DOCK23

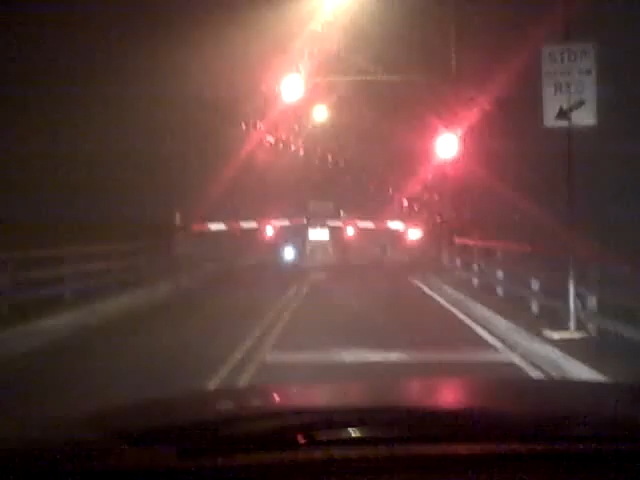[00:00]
got to be kidding me. Look at it. It's a little foggy. And the ocean's right there.